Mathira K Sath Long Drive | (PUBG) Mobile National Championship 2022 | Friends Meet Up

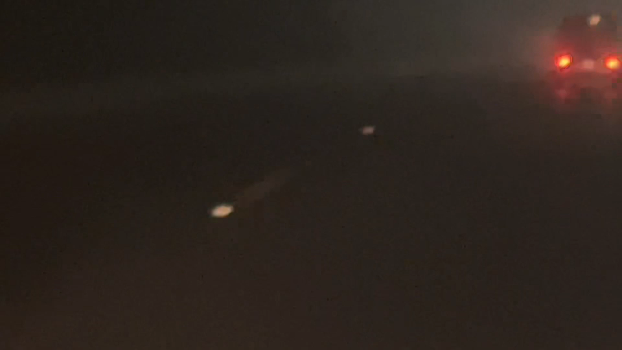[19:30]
बाहर फॉग देखें, बहुत ज़्यादा फॉग है, बट ऐसे वेदर का भी अपना ही मज़ा है।